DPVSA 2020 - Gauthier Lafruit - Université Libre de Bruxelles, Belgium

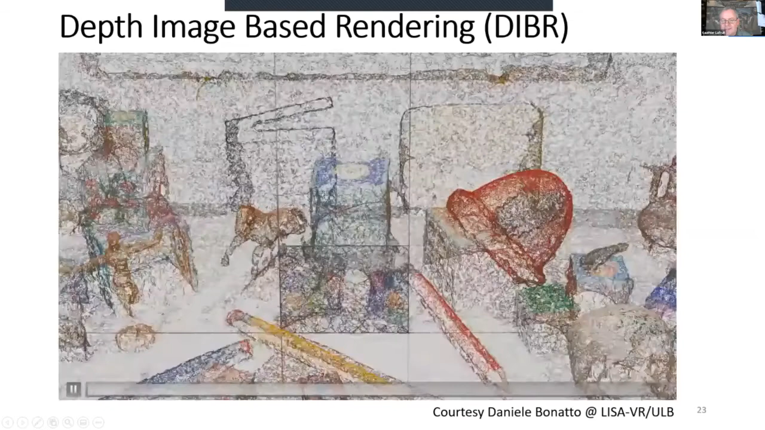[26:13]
scene in space i will explain later where these triangles come from so just keep in mind for the moment that we have pixels we know
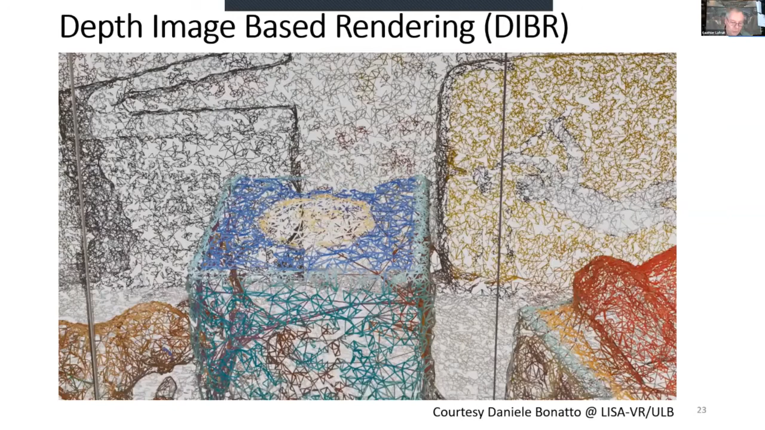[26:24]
their depth and we have pushed these pixels into space and then once you have done that well you can reproject this point cloud actually
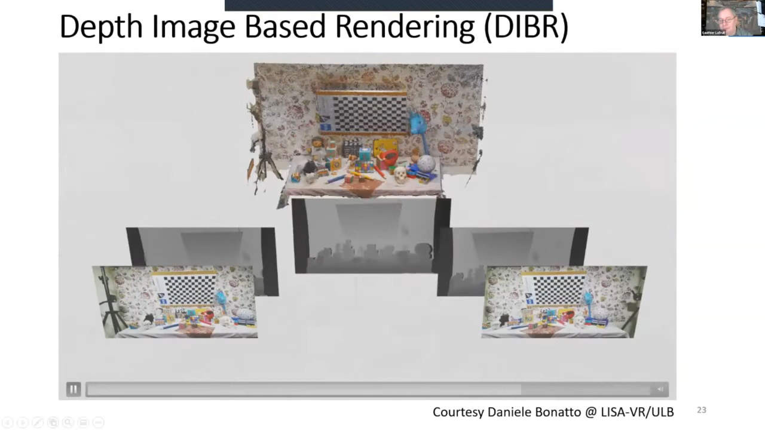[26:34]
to the virtual view that you would like to recreate and this is the middle view that you see here
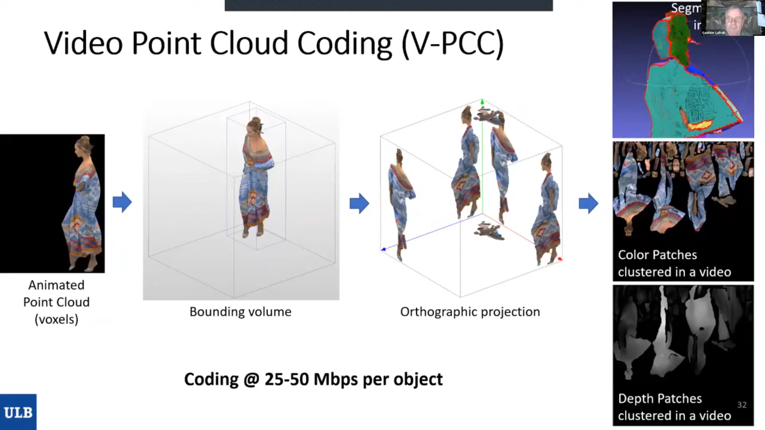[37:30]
edges this basically well the edges it creates actually a high bit rate jump so you so you need a lot of additional bits to be able to code discontinuities and to avoid that um there are